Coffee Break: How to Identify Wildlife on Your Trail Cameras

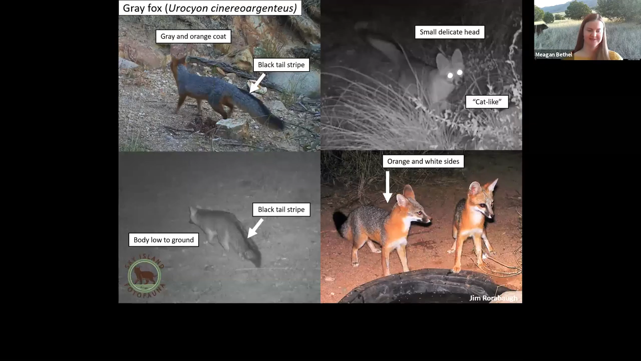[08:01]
That was a gorgeous photo of a fox. Not all of them aren't going to be that nice. But the gray foxes are not all gray.
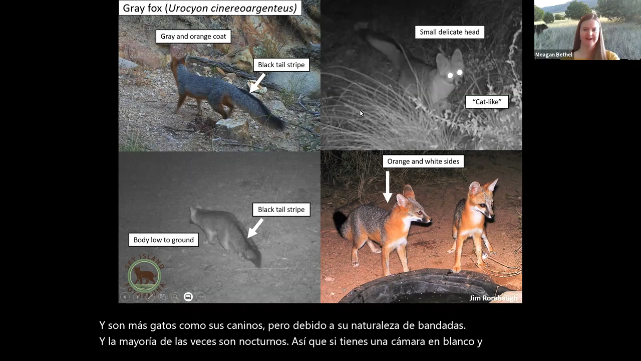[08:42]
So you won't see the gray. So the feature you want to focus on, to note that the gray fox is the big, long black stripe on its tail. It's not always visible, but that is the key distinguishing feature between
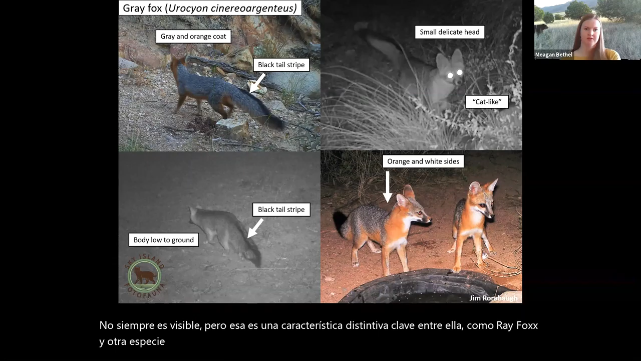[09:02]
a gray fox and another fox species I'll cover in a second. There is another fox in this region. I've only ever seen one photo of a kit fox, but they are around.
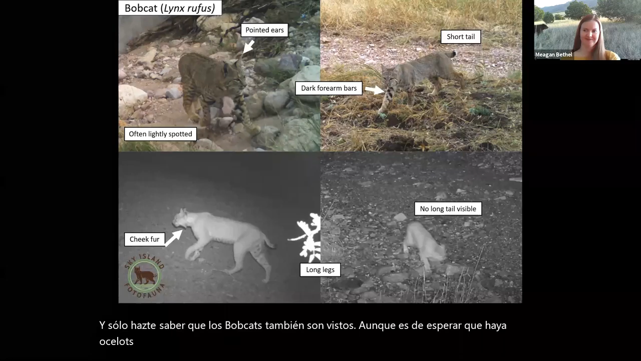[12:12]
I've seen some bobcats that look like ocelots because of how far, how much they're spotted. But you look for that tail in those pointed ears and it'll tell you.
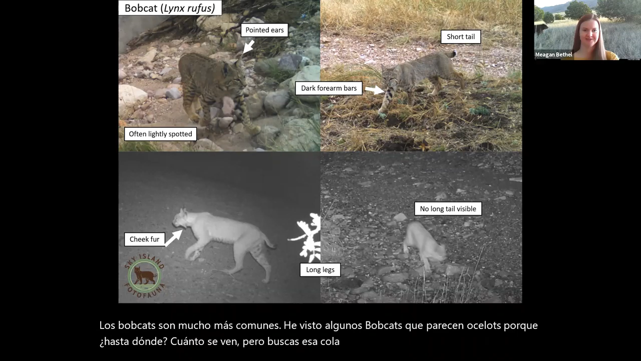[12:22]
So now we're going to do our first quiz. We're going to test what you've learned. And Anna is going to be putting up some quizzes on what animal you think this is.
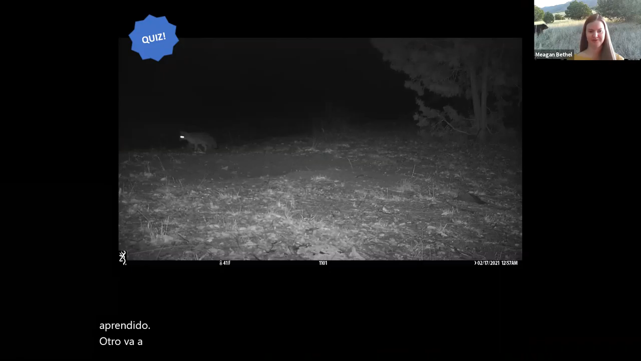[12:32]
So do you think it's a coyote or a gray fox? This is really where you want to look at the surrounding environment and look at those traits that we covered. Six out of 15 people voted, so. Seven. A few more seconds. What do you think? There's a pretty strong majority to one of these answers. Oh, one vote.
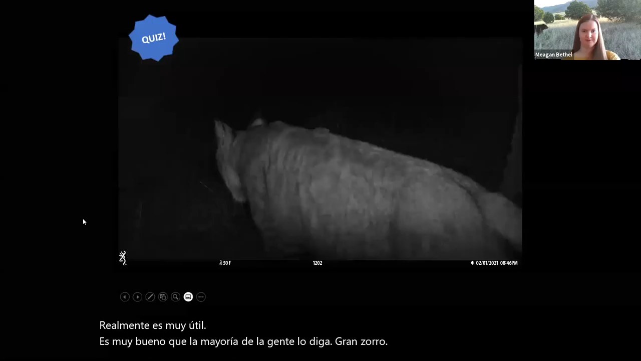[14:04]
I'm going to do a feline. Is this a bobcat or a mountain lion? And most pictures are not going to be the picture-perfect ones that you see on Instagram. This one's not great. You can't see the whole body. A few more questions. Oh, it's going back and forth. All right, and the poll.
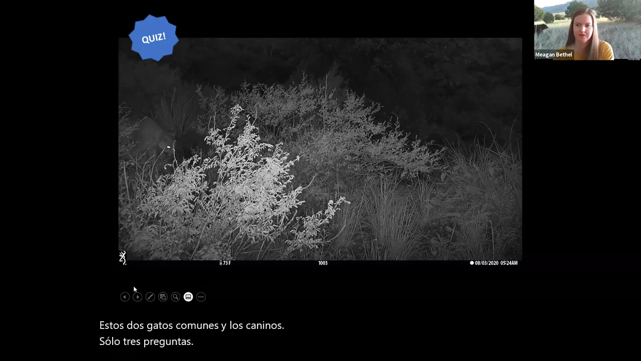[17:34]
One question. Do you use eyeshine colors to help ID things? I don't because most of the sky island cameras are black and white,
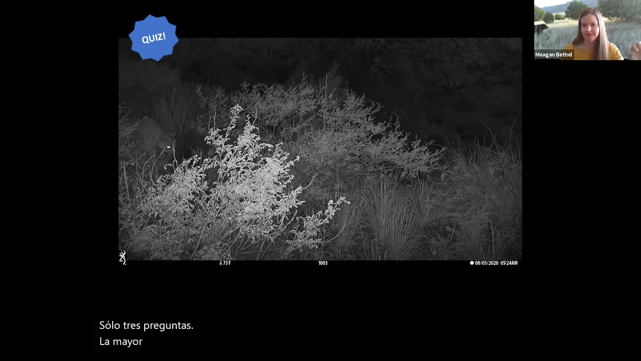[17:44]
so I've never really had the opportunity to look at colors,
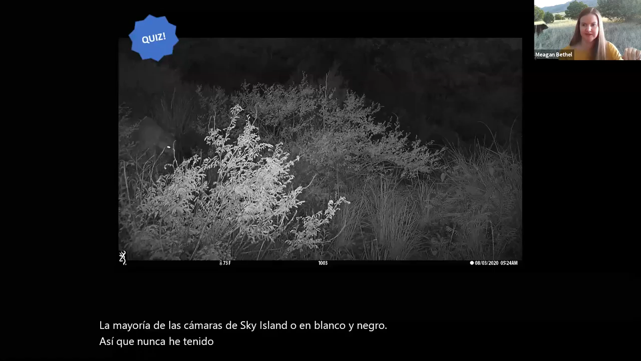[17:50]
but that might be an interesting thing to look at.
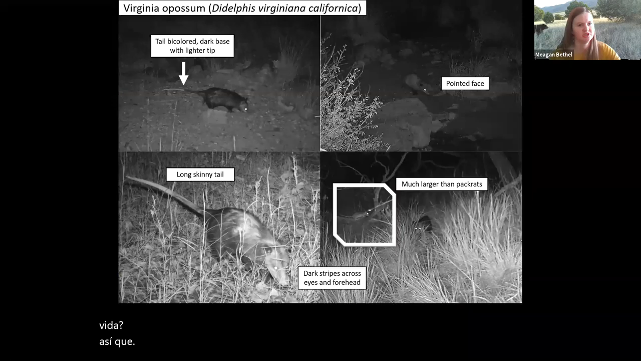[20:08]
So another very interesting mammal that only comes into the southwest just a little bit,
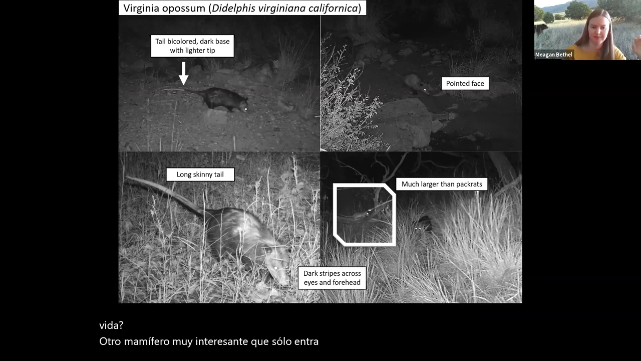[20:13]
but it's more common in Mexico and Samara, is the Virginia opossum. They're very common in the east, but here in the Sky Island regions, we have a special subspecies called the Mexican opossum.
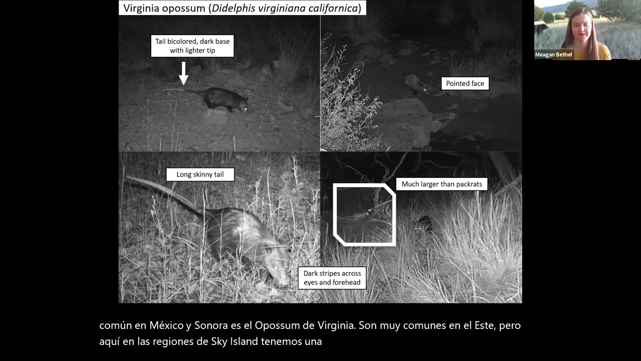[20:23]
That's sometimes not as. And they're a little bit more distinctive than their eastern counterparts. They're darker, and a bit more kind of disheveled overall.
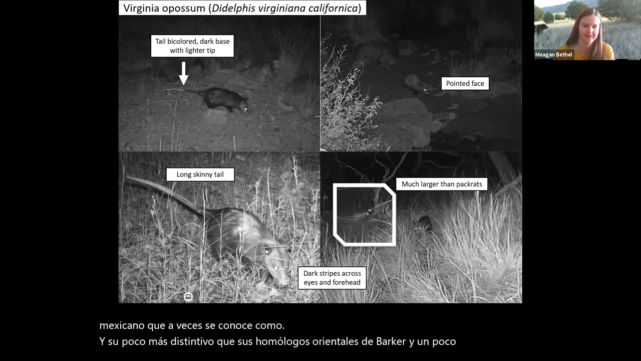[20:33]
They have a long skinny tail, and one thing to look for is that it's two colors. Right here, whoops, excuse me, it transits of some dark to light, and they have long pointed faces, and you can't quite see, but they have some stripes on their eyes and their foreheads. And they can sometimes be confused with pack rats. And they can look like a rat, but this is where a scale really comes into handy because they're much larger than a rat or other other mammals.
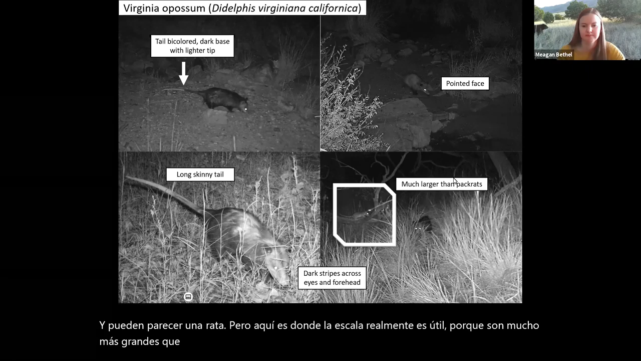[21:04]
So here I've imposed two pictures of a pack rat on the same location as an opossum picture.
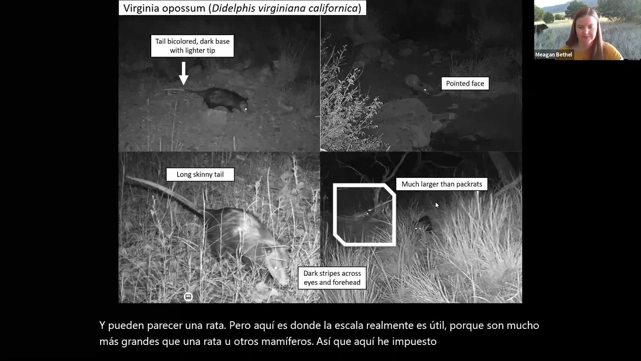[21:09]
You see it's about twice the size.
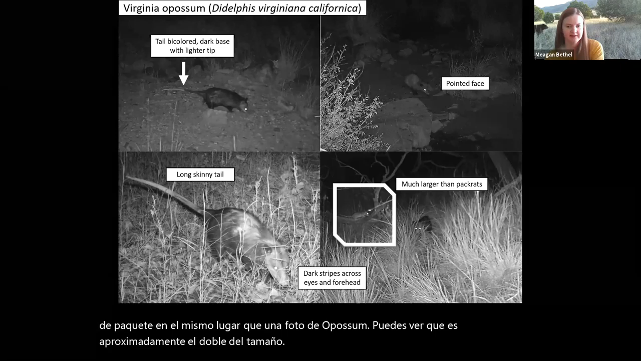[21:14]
And they're pretty uncommon, so if you get them, it's pretty cool because they're definitely threatened by the border while it's being built.